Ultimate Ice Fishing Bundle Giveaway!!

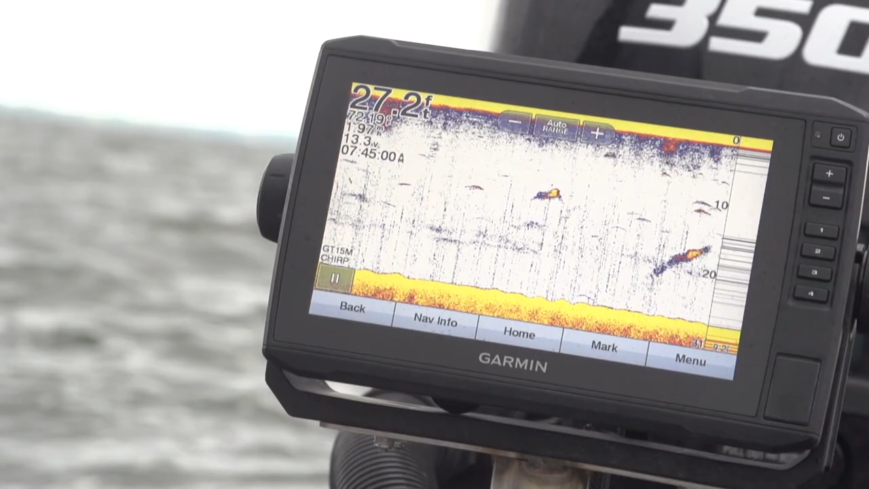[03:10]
On screen: depth 27.2 ft
that's right you heard it we're
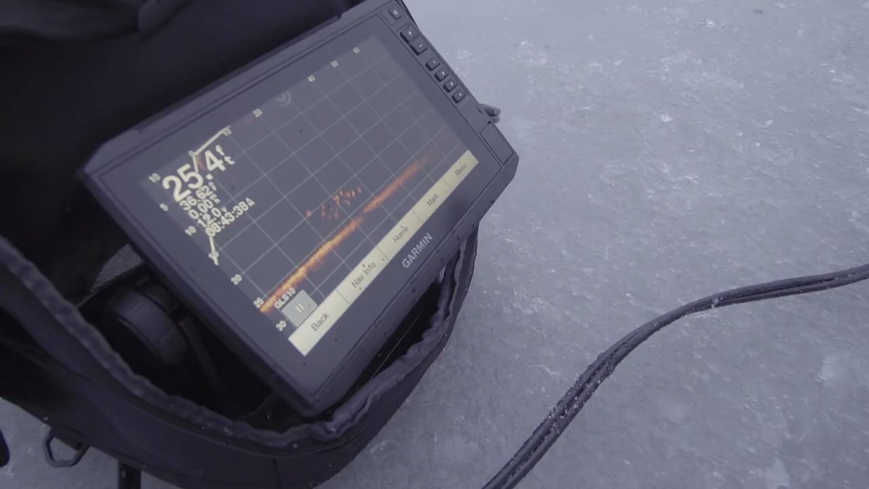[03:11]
giving away a Garmin live scope the premier electronics on ice
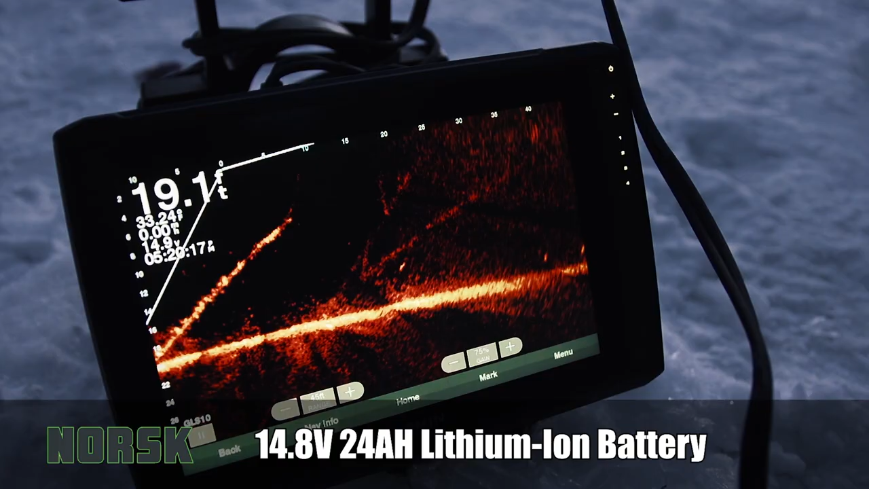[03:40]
On screen: depth 19.1 ft
amp hour battery and having zero issue running all day in fact yesterday we fished all day long I still had 47 battery left when we got back to